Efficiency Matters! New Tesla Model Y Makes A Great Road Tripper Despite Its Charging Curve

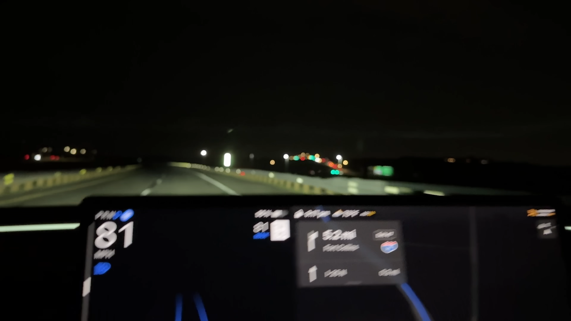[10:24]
So we'll be hauling this speed for a while here and yeah,
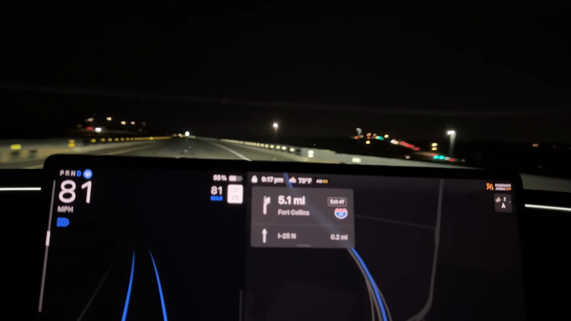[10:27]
I'm currently navigating to Fort Collins and I'm still going to have to go past that. I think to turn around, which is crazy.
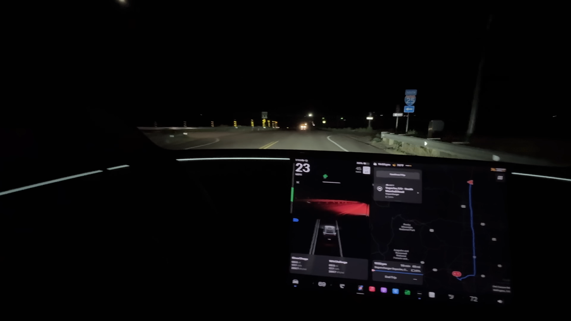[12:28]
This model Y is very comfortable ride, super nice, huge improvement over the outgoing model.
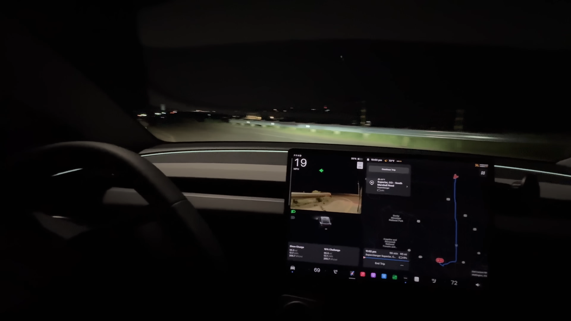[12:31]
Um, autopilot is great, but also randomly sucks.
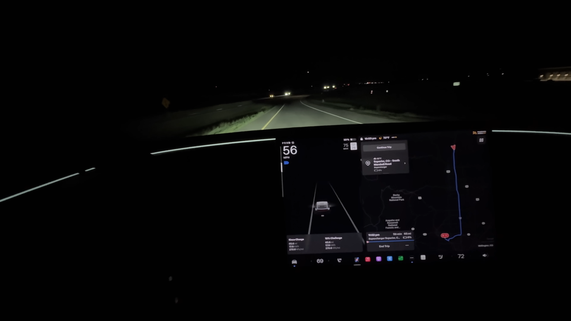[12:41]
It just randomly will go to 45 miles an hour because it's apparently reading some speed limit sign on some on ramp or off ramp or something. So that's pretty terrible. Um, but it's fine when it works well.
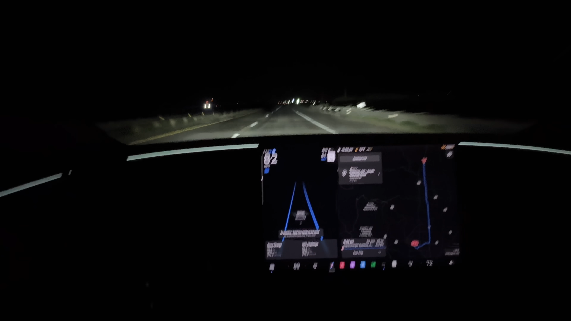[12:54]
So settling back in here at 81 in general, it's fine. It's just the edge cases where like it sees a random, uh, speed limit sign that doesn't belong to this. Uh, it'll freak itself out. So otherwise really, really big fan of this. We are routing back to the charger. So it will do some preconditioning. Uh, we'll probably run out or get down to 10% just a hair before the charger. I'm guessing. Um, it said this turnaround point was going to be 31%,
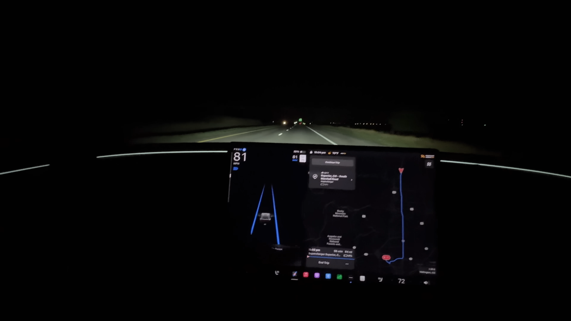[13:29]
but we just got here with 33 now down to 32. So I'm guessing this could go up to close to 9%. Uh, when we actually get back to the charger, maybe it's guessing we're going faster than we are. Not really sure, but it's, it's just a little bit off on the conservative side.
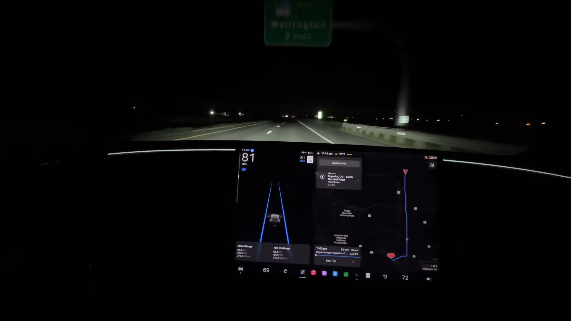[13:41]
So continue trip. We'll see when it starts preconditioning.